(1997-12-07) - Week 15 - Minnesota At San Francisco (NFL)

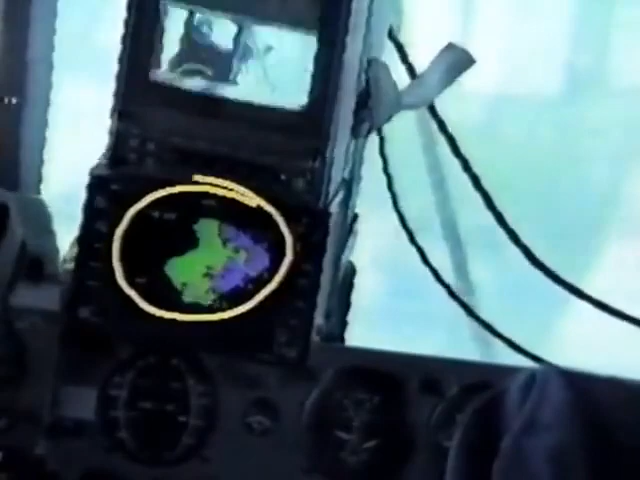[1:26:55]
If you look here, here's the radar on the blimp, and the green is the rain. So there's a whole bunch of rain coming in.